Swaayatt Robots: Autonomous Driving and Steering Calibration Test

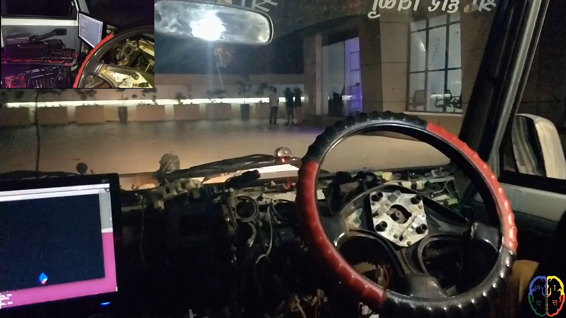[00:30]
As you can see we have installed the steering, we have installed the scrapper motor in this vehicle to control the steering of the vehicle and this gives the global precision of the steering. So our next target is to do autonomous test from an Indian highway where our steering of the vehicle would be 40-50 kmh per hour. And during that at such a high speed we want to ensure that the steering controller can keep up with the speed of the vehicle.